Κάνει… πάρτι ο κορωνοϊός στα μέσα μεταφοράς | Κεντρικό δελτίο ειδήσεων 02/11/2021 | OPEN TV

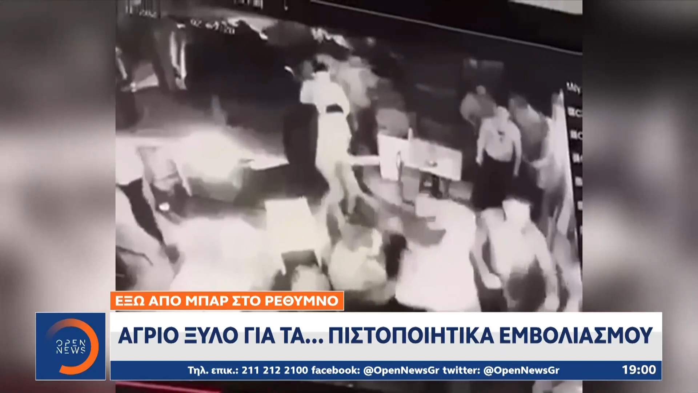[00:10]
Ο χώρος στην πόρτα του καταστήματος μετατρέπεται σε ριγκ. Υπάρεα των μη εμβολιασμένων ανταλλασσυγροφιές και μπουνιές με τους εργαζόμενους του καταστήματος. Αμέσως μετά ο οδηγός παίρνει το αγροτικό πατάει γκάζι και επιχειρεί να μπει με αυτό στο κατάστημα.